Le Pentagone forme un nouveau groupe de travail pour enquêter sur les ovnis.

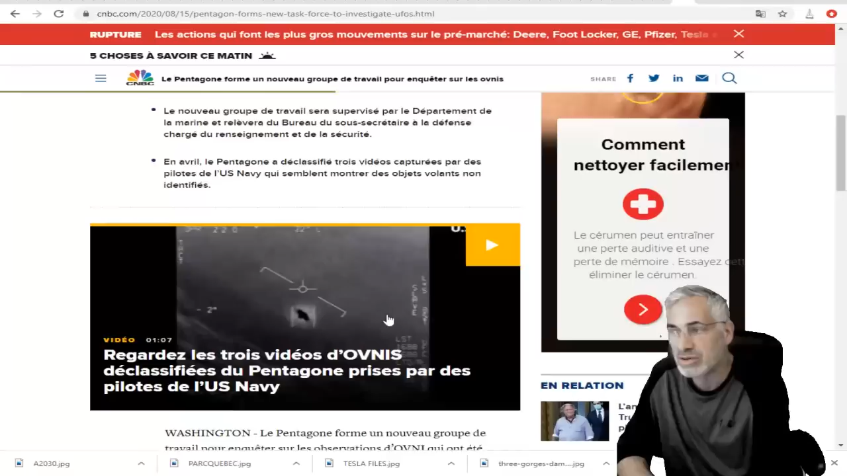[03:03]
En avril, le Pentagone a déclassifié trois vidéos capturées par des pilotes de la US Navy qui semblent montrer des objets volants non identifiés.
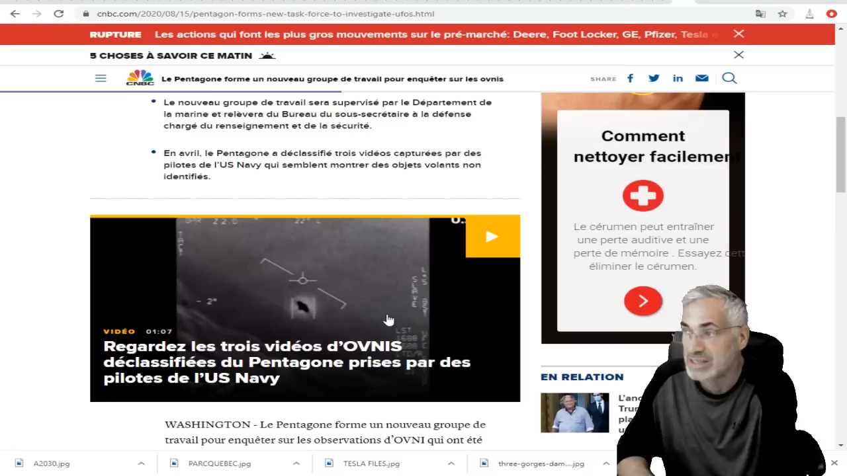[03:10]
Je vous avais déjà montré ça, vous vous en rappelez.
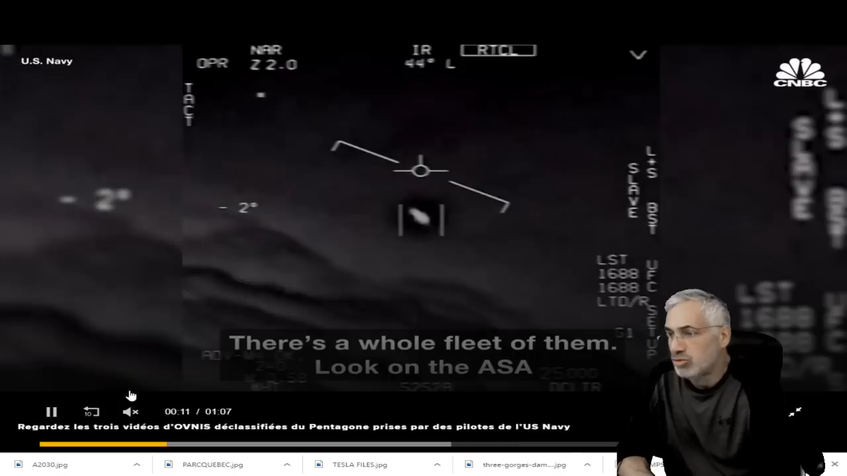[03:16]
Ici, tout le monde se rappelle de ces images-là, qui avaient été déclassifiées, où on voit un objet en forme, celui-là,
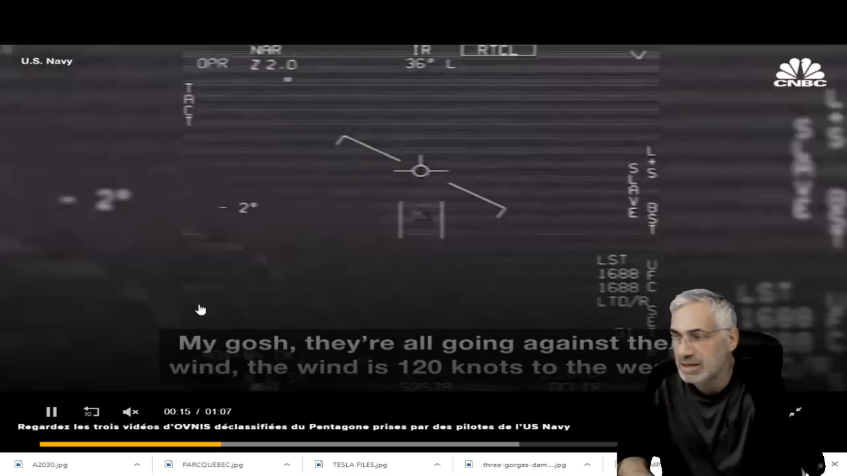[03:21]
qui est en forme de pilule, ou on l'appelle, comment il l'appelle déjà, l'espèce de bonbon, le tic-tac, comme un anneau allongé.
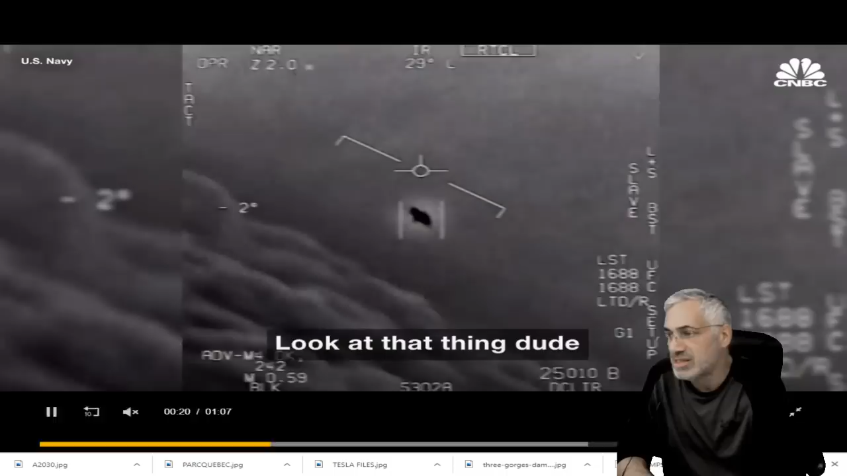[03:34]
Et ça, c'est quelque chose qui survolait et que les Américains, les pilotes ont filmé, quelque chose qui est complètement inconnu comme technologie de la connaissance humaine. Et c'est ce qui fait qu'on est vraiment intrigués par ça. Est-ce que c'est quelque chose d'extraterrestre ou que c'est des technologies que des pays ont développées?
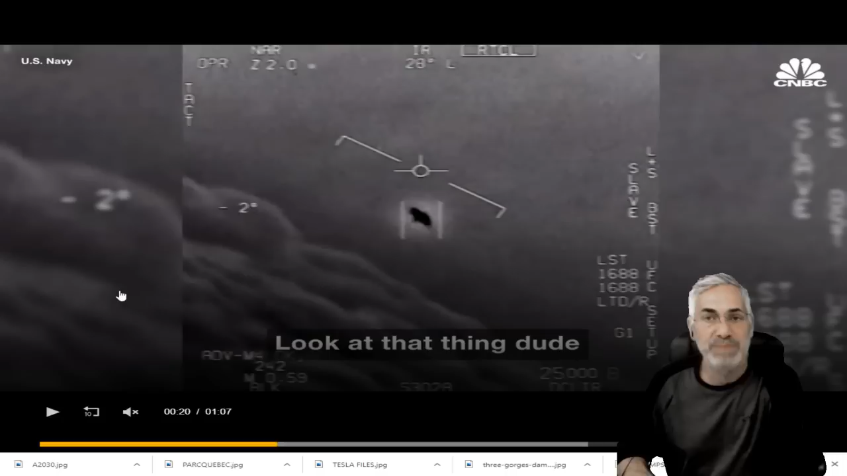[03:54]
Des engins espions? Peut-être. Mais on veut savoir ce que c'est, parce que c'est pas une histoire racontée, hein, de bonhomme sur cette terre. C'est vraiment là.
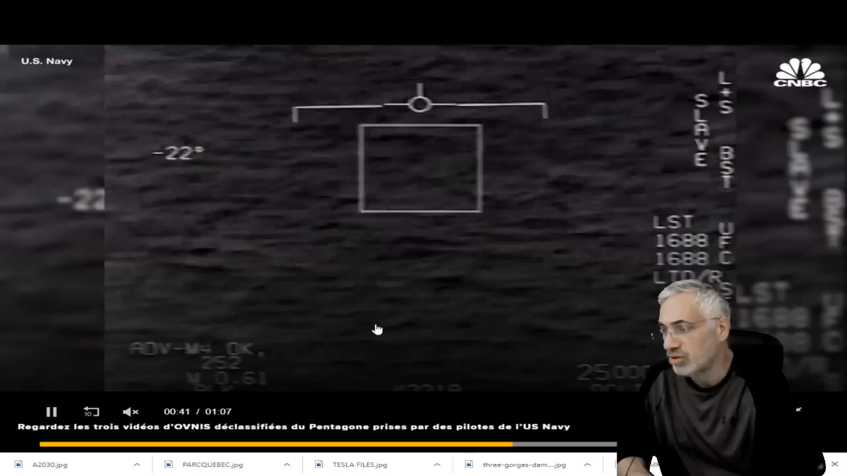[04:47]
On a un autre ici, on a vu l'objet, voyez-vous la vitesse à laquelle ça va? Incroyable! On le voit passer sur l'eau. Donc ça, ça a été filmé durant des entraînements de vol.
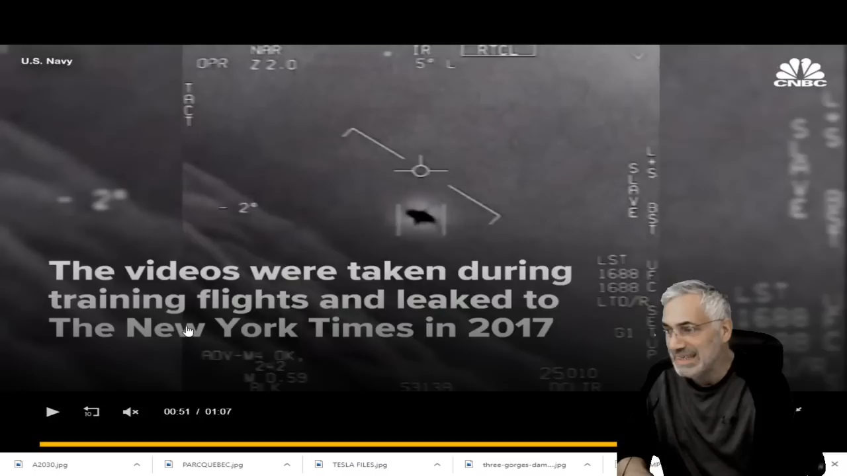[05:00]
Ça a été rapporté, et ça a été coulé, les informations, les pilotes avaient coulé ça au New York Times en 2017.